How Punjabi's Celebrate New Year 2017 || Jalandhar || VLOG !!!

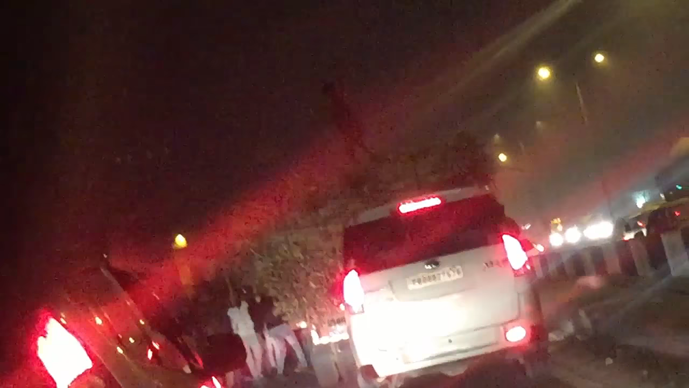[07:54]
ਉਹ ਦੇਖੋ ਟਰਾਲੇ ਦੇ ਉੱਤੇ ਨੱਚਦੇ ਵਾਹ ਨਾ
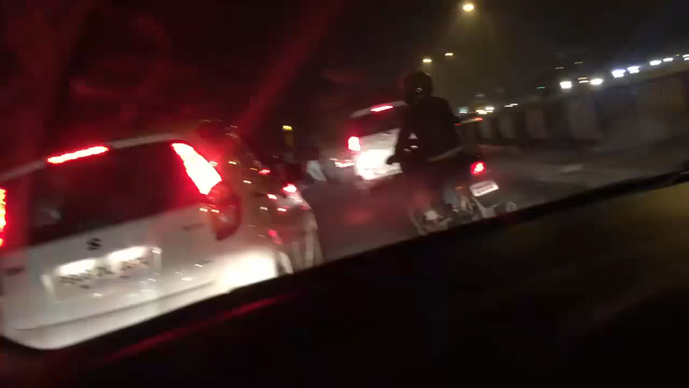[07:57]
ਇਹ ਕੰਮ ਖਰਾਬ ਹੀ ਆ ਟ੍ਰੈਫਿਕ ਹੋ ਗਈ ਆਪਾਂ ਹਵੇਲੀ ਪਹੁੰਚਣਾ ਵਾ ਟਾਈਮ ਕਿੰਨਾ
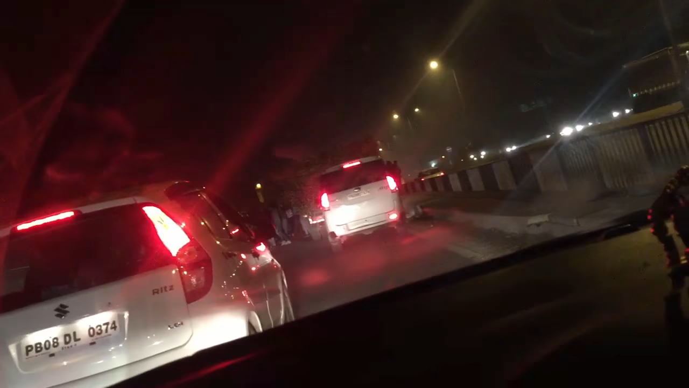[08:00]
11:30 ਹੋ ਗਏ ਯਾਰ ਇਹਨਾਂ ਨੇ ਟਰੱਕ ਟਰਾਲਾ ਵਿੱਚ ਰੋਕਿਆ ਹੋਇਆ ਪੁਲਿਸ ਆ ਗਈ ਉਹ ਸਾਰਿਆਂ ਨੇ ਜਾਮ ਕੀਤਾ ਹੋਇਆ ਹੁਣ ਸਾਰੇ ਦੌੜੂਗੇ ਉਹ ਗੱਡੀਆਂ ਛੋੜ ਕੇ ਚੜ ਗਏ
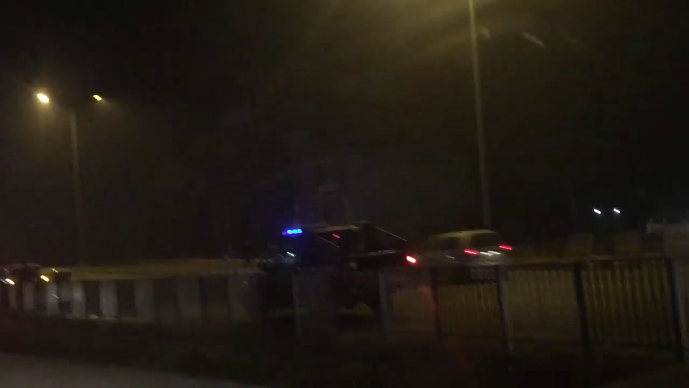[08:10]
ਉਹ ਦੋ ਬੰਦੇ ਗੱਡੀ ਛੋੜ ਕੇ ਜਾ ਰਹੇ ਆ
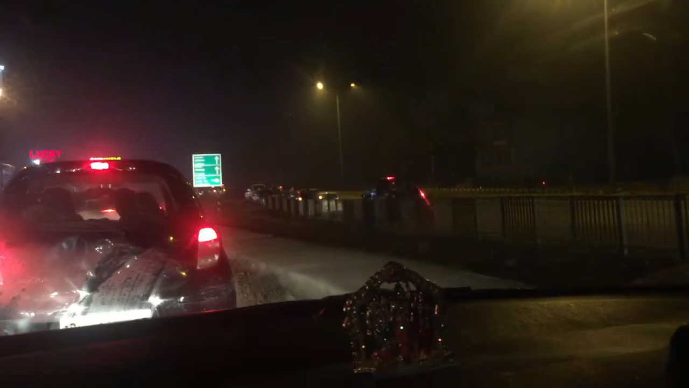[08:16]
ਯਾਰ ਜਾਮ ਹੀ ਜਾਮ ਲੱਗਿਆ ਹਵੇਲੀ ਦਾ ਇਹਦਾ ਪਲਾਨ ਪਾਗਲ ਹੋ ਗਿਆ ਉਹ ਦੌੜੇ ਦੌੜੇ ਦੌੜੇ ਦੌੜੇ ਨੱਚ ਨੱਚ ਤੂੰ ਕਹਿੰਦਾ ਨੱਚਣਾ
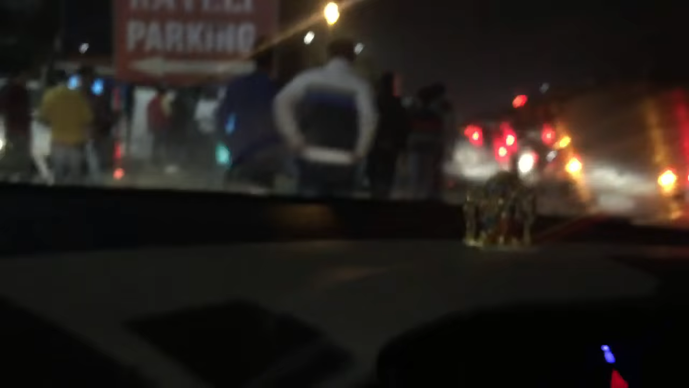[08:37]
ਬਾਰਾਂ ਵਜੇ ਤੋਂ 10 ਮਿੰਟ ਪਹਿਲਾਂ ਆਪਾਂ ਹਵੇਲੀ ਪਹੁੰਚੇ ਗਏ ਇੰਨਾ ਟ੍ਰੈਫਿਕ ਸੀਗਾ ਉਸਤਾਦ